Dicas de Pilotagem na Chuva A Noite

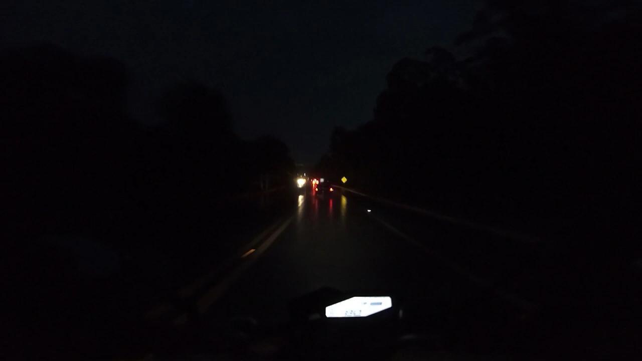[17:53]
continua andando Não para Vai andando Até encontrar um posto Encontrar algum lugar Algum abrigo Um restaurante Um lugar mais seguro Pra você sim Poder parar E aí esperar a chuva passar E tudo mais Agora No acostamento Não para Porque é muito perigoso Ninguém vai estar te vendo E a chance De acontecer um risco Lá Ter um risco Ter um acidente É muito grande Então Essa é a dica Que eu dou pra vocês Chuva apertou Continuei a viagem
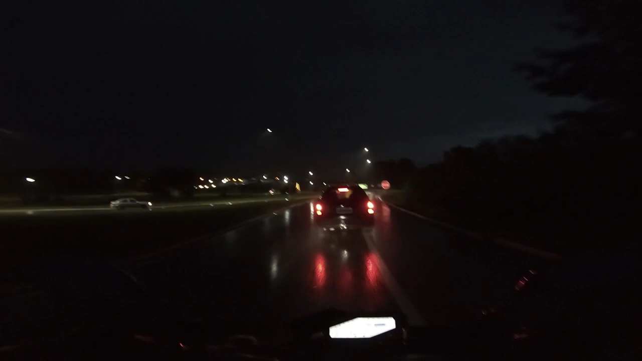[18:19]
Seguinte Presta muita atenção No trilho dos carros O que é o trilho dos carros?
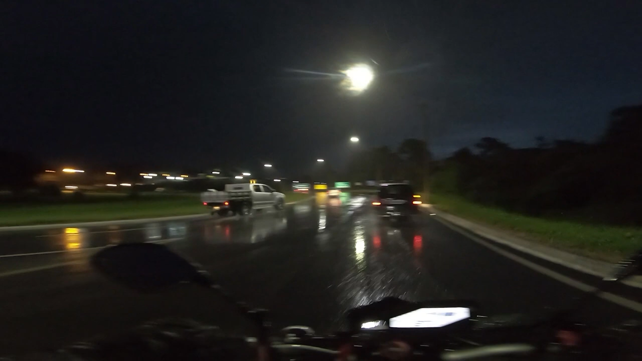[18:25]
É a marca Que o pneu do carro Deixa no asfalto Fica aqueles dois risquinhos No asfalto E o que isso significa?
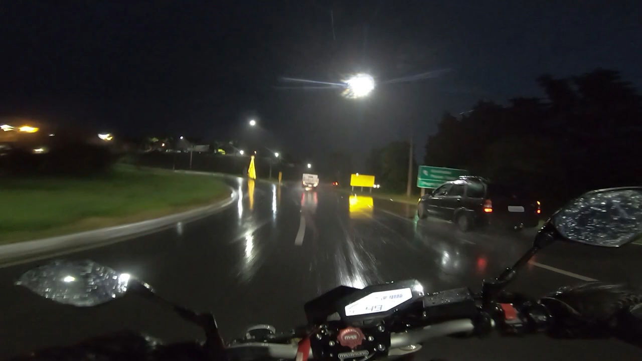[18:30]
Significa que o pneu do carro Está dando conta De tirar a água Da chuva Então a chance Do seu pneu Também estar dando certo Tirar a água Da chuva É muito grande Então beleza Legal Está tirando a água Meu pneu também Está tirando a água Beleza Tudo certo Agora Quando começa a apertar A chuva E você não consegue Ver mais esse trilho Do carro Da frente Aí já é um problema Porque O que está acontecendo?